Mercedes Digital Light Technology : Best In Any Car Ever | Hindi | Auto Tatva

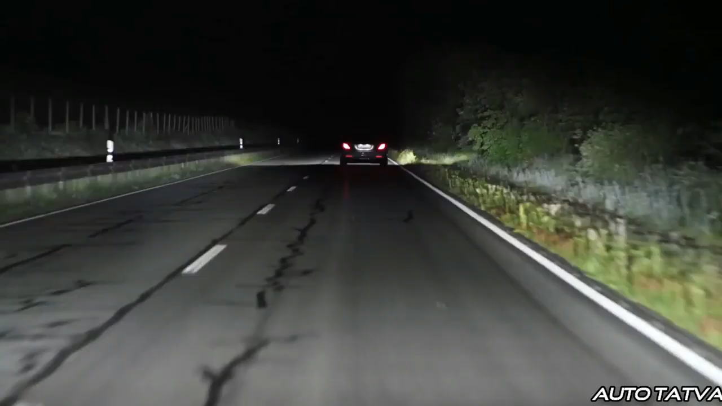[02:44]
which constantly analyzes and adjusts your surroundings and you can adjust yourself.